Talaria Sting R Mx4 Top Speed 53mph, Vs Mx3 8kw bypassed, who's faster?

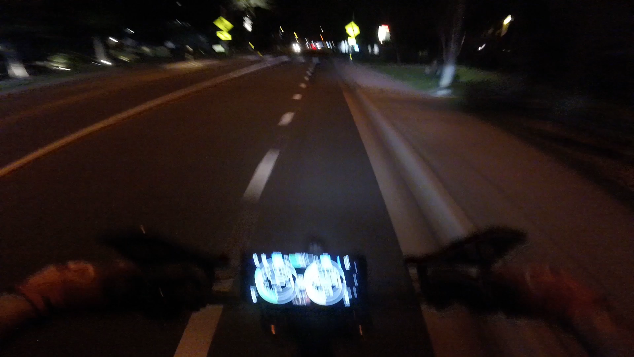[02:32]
The cover is finally accurate, like, with a T. I got a speedometer checked from one of those speedometers that you drive by, and it was 140 on mine, with my dashboard, and it was 40 exactly on speedometer,